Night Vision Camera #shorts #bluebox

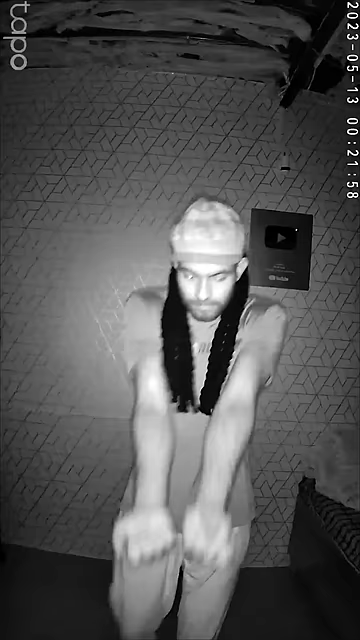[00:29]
लेकिन अंधेरा होने के बाद भी Infrared Light की मदज से हम अपने हाथों की नसो को विलकुल साफ साफ देख सकते हैं